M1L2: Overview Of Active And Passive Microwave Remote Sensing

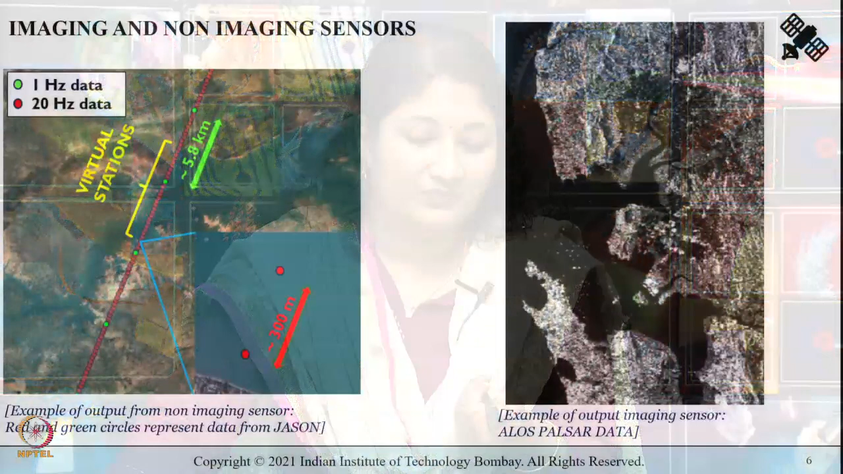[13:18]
So, shown here towards your right side is an image from Allo's Pulsar. Just to make a clear distinction that in microwave remote sensing, you can get data like this.
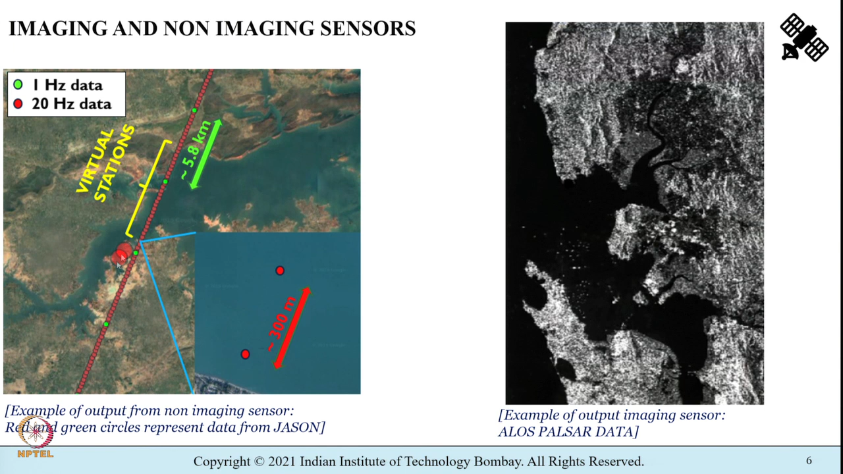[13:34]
Okay, you can get data like this. So, we will learn how each of these data are being captured and processed as part of this course.
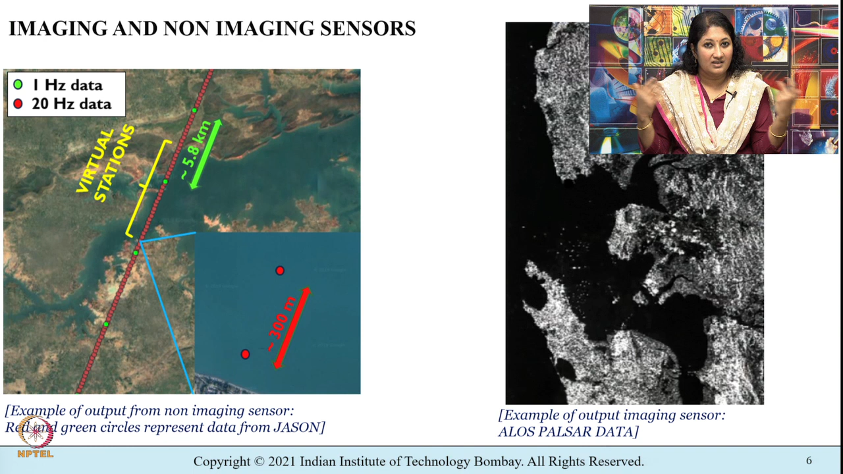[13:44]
But just to make a distinction that we can have imaging sensors as well as non-imaging sensors. Okay.
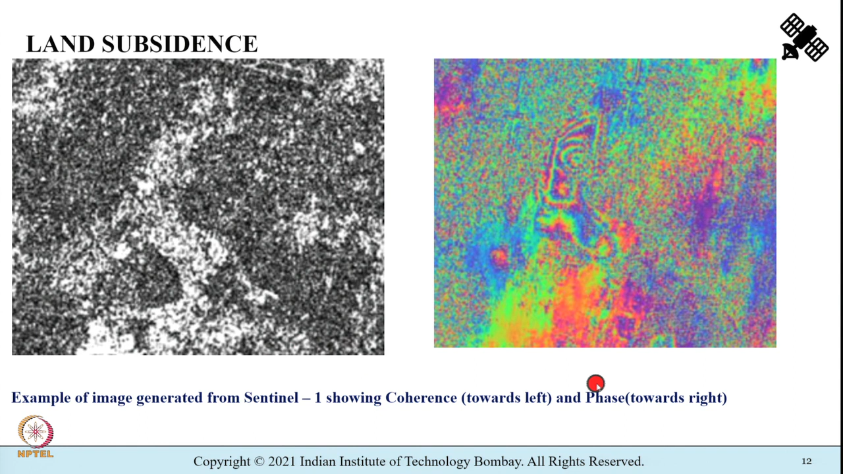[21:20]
Shown in front of you are examples of image generated from Sentinel-1 satellite showing coherence towards the left and phase towards the right. I know that a few terms may sound new to you. No worries, they will be discussed as part of upcoming modules.